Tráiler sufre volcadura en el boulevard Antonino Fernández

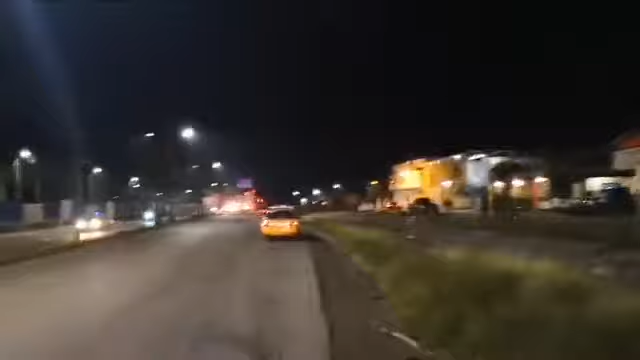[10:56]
Y poco a poco se junta más la gente en esta zona.